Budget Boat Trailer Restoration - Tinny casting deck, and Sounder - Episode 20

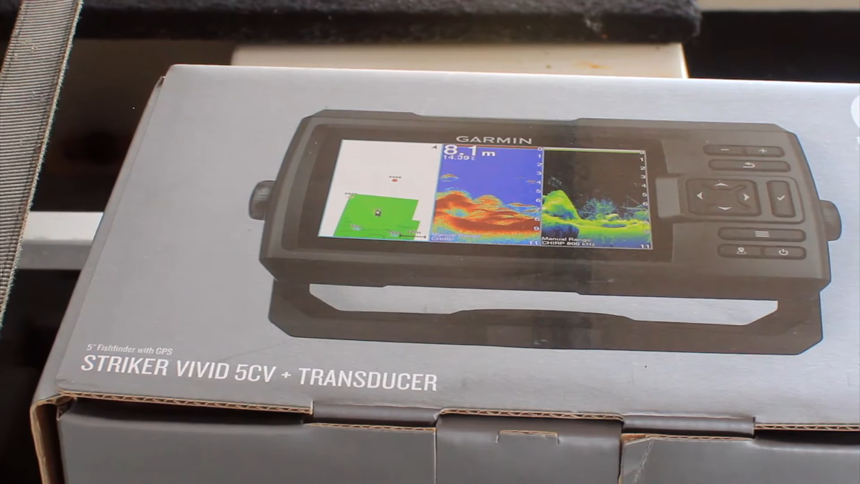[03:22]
replace the old mount here, put the transducer in at the back,
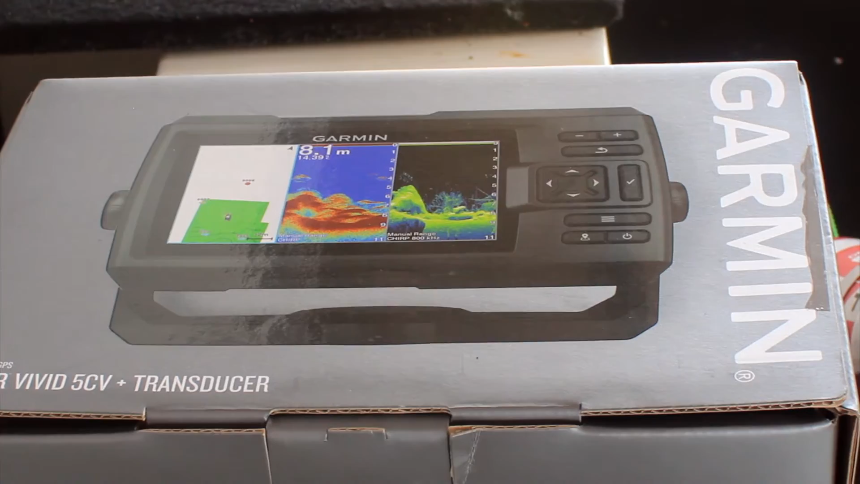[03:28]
just going to try and help me find my depth, speed, it's a pretty good unit this one,